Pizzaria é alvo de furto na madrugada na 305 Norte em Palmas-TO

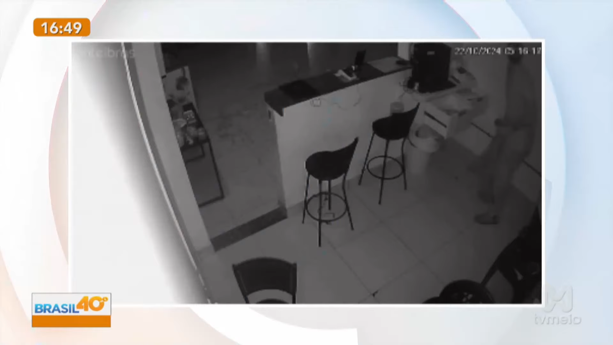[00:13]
Bandido na madrugada, um dia desse a gente trouxe aqui o cara que entrou na padaria e parou pra lanchar. Dessa vez invadiram a pizzaria, Maressa, levaram o que tanto? Isso mesmo, Helder, uma pizzaria localizada na quadra 305 Norte,
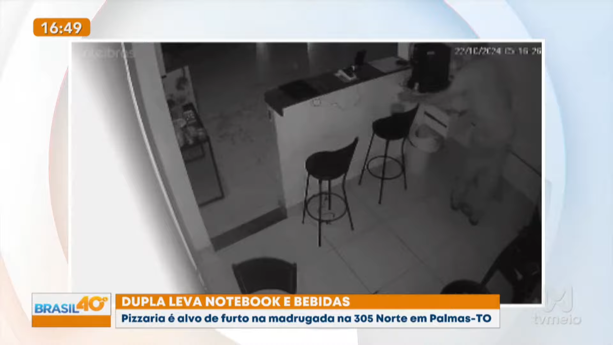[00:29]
foi alvo de furto na madrugada desta terça-feira. De acordo com as informações, Helder, o criminoso invadiu o estabelecimento e levou um notebook e algumas bebidas.
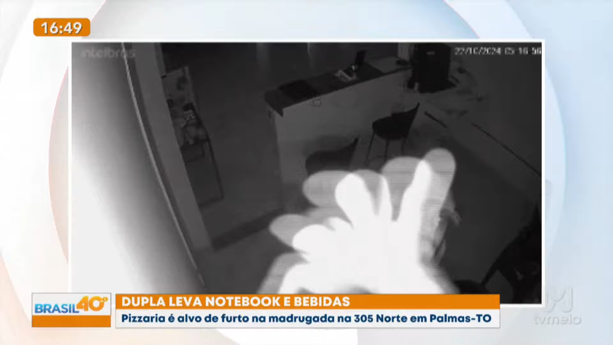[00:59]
uma câmara de segurança externa registrou o momento em que o homem do furto se encontrou com o outro, com o que na verdade ele estava aguardando do lado de fora. A dupla fugiu a pé, utilizando uma rua paralela da pizzaria
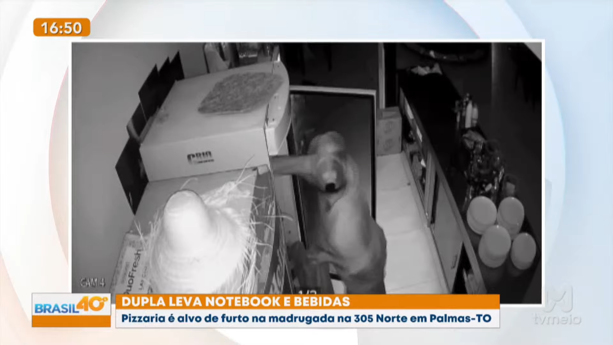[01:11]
e indo em direção do interior da quadra. Os proprietários só perceberam o furto pela manhã ao chegarem para abrir o estabelecimento. O caso foi registrado na Delegacia de Polícia Civil e está investigando o crime com base nas imagens das câmaras de segurança.
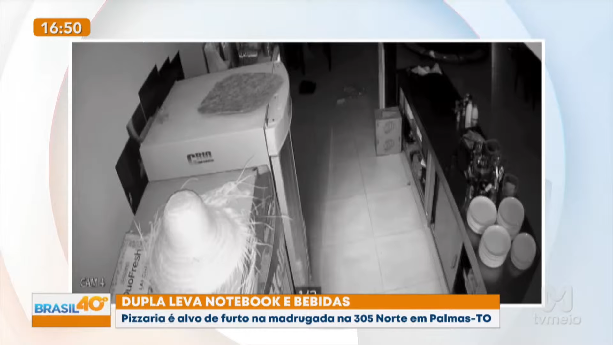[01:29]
Até o momento, os suspeitos não foram identificados. A polícia pede para qualquer informação as pessoas possam reconhecer por conta das imagens que entram em contato para que eles possam capturar esses dois indivíduos. No caso, levaram notebooks, levaram bebidas. Deu para perceber que eles fizeram ali uma procura em várias partes,